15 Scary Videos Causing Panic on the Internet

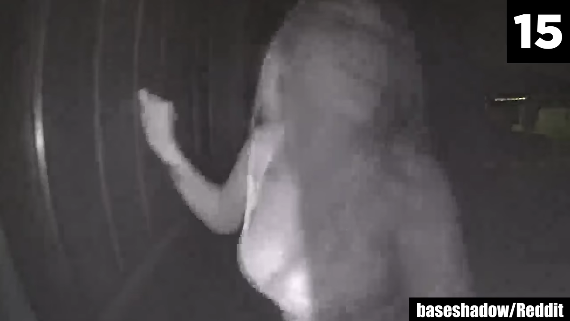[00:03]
Random Girl Is this someone in need?
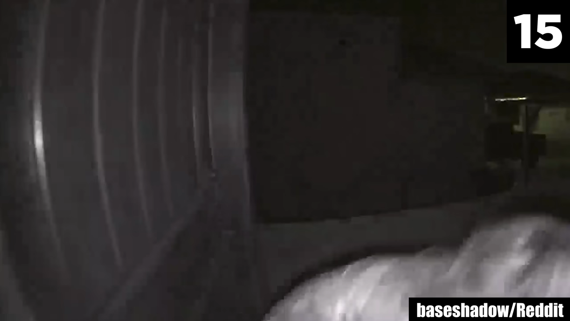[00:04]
Or a trap? Redditor BassShadow shares this Ring doorbell cam footage captured at 4.30 AM.
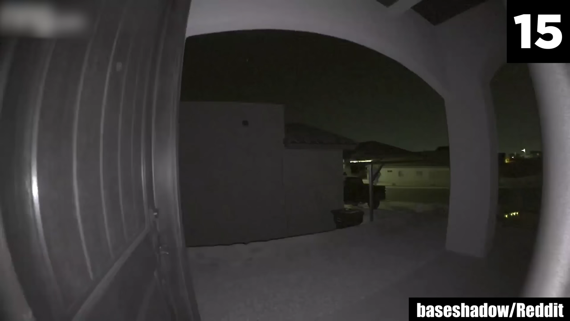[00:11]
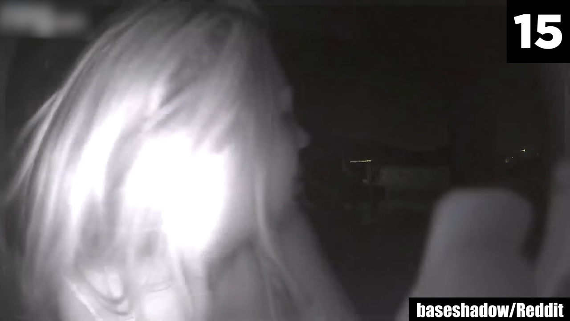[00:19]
This stranger is looking fearfully over her shoulder. It seems to me that she is panicked. Is someone chasing her? She sits on the ground outside the door for a while and then gets up again. But as a car drives slowly past, she hides behind this pillar.
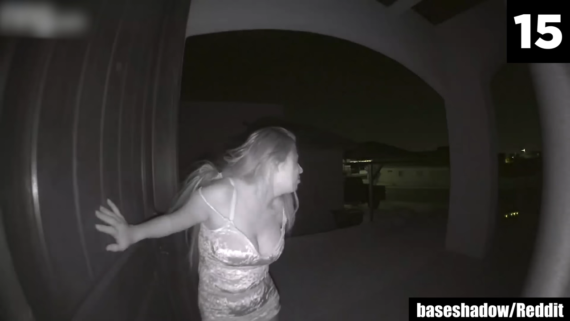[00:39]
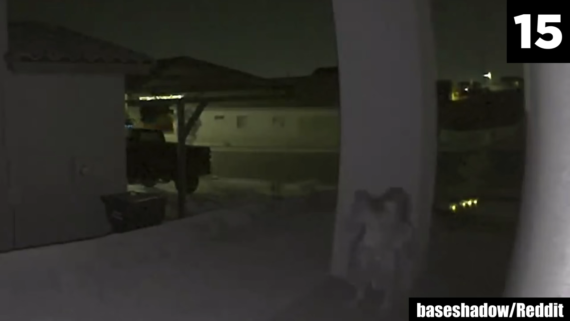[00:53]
She tries once more to knock at the door, and then she hides again.
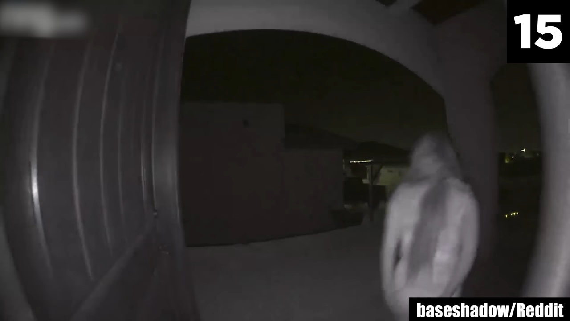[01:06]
After a time, she leaves, and it looks like a car is approaching. But we don't know what happens next. The Redditor said they wanted to open the door, but were afraid it was a setup and they would be robbed. Instead, they called the police but aren't sure if they were able to locate her.
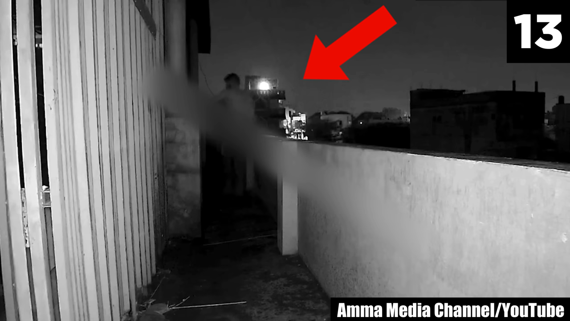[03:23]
The CCTV footage shows a man talking on his phone on a balcony when something disturbs him. Next thing you know, he is being confronted by the unseen figure.